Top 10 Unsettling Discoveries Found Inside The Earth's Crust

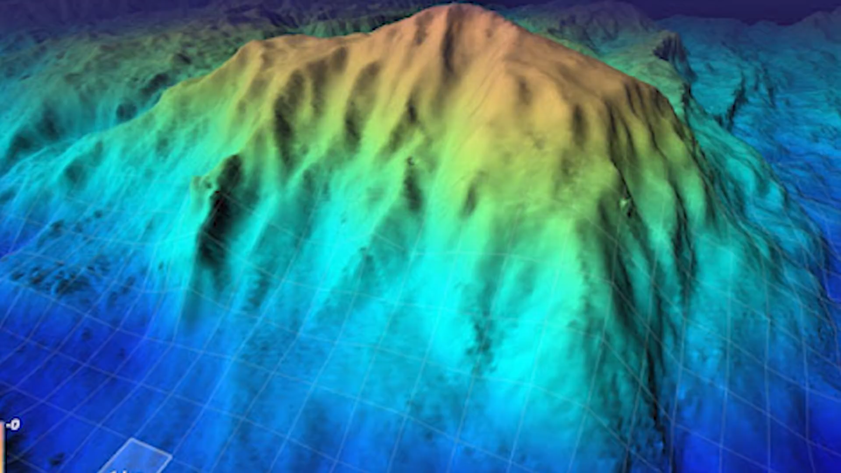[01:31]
This spot was chosen specifically because of the fact that the tectonic activity below this submerged mountain caused the Gebroic layer to be pushed up within 70 metres of the seafloor, which made this spot the easiest to reach.